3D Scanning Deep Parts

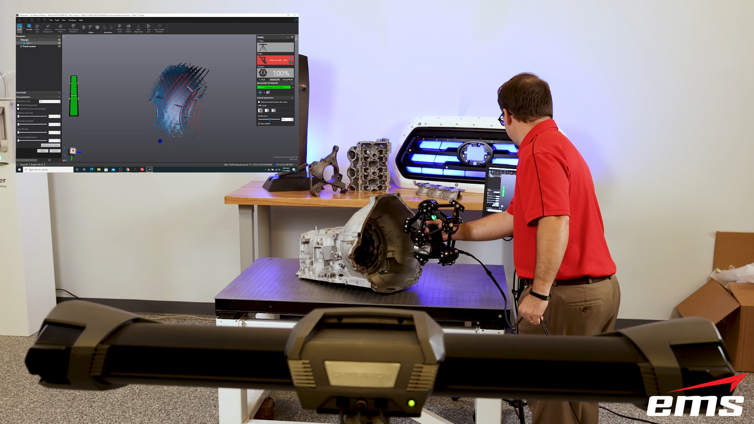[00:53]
It uses a camera system called the C-Track, you see here in the foreground, to track the scan head. The scan head also has a camera system that picks up the 3D shape of the projected lasers.